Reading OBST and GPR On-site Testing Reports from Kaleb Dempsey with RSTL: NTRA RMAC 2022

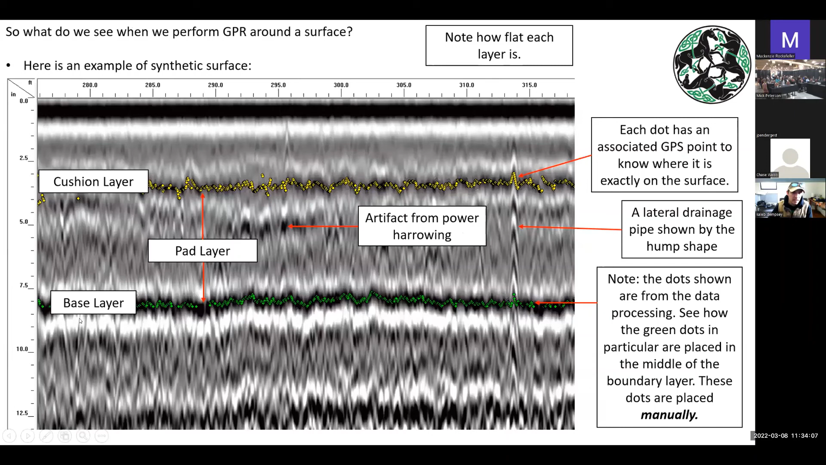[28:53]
Because if you look at the thickness of these lines, it's actually about a half inch and you can only pick in the middle. So about 0.25 inches. So that's a really good sign for the radar.
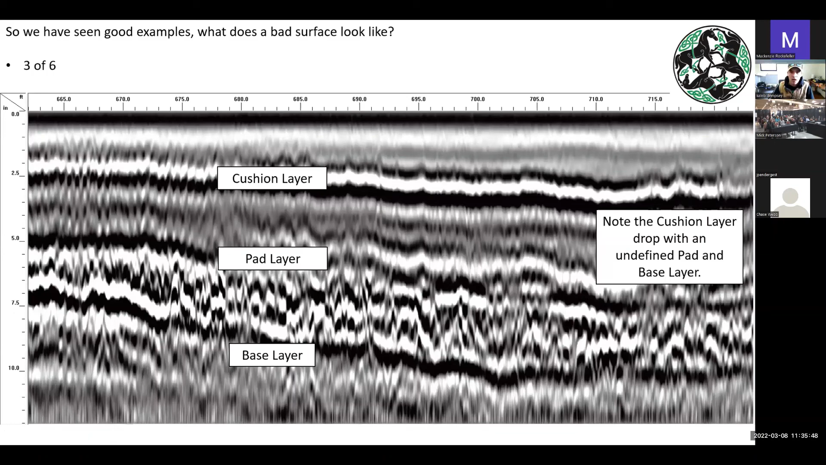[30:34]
And again, we have the cushion layer in the pad and base layer just dropping down on the pad layer and the base layer is a little more undefined.
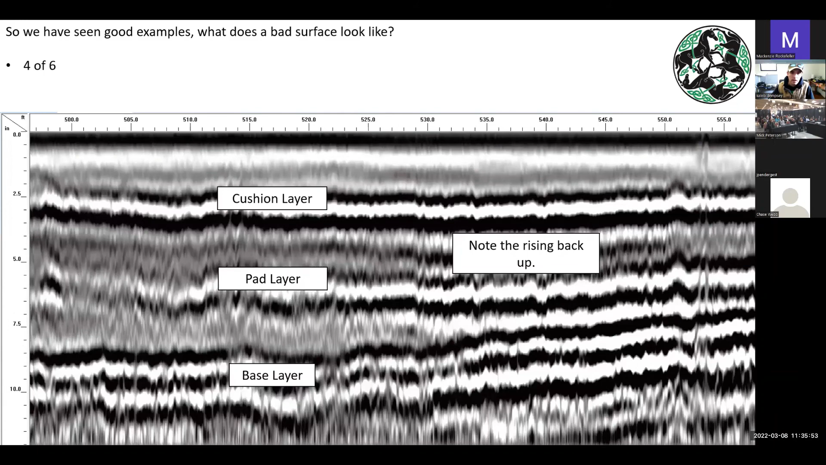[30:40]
Here we see that it's rising back up. And here we have an example of it being the pad and the base being slightly underdeveloped, which can happen from, again, not having the right moisture content going around or there could be another issue that's causing, you know, the base layer and the pad layer to not be falling in line with the cushion.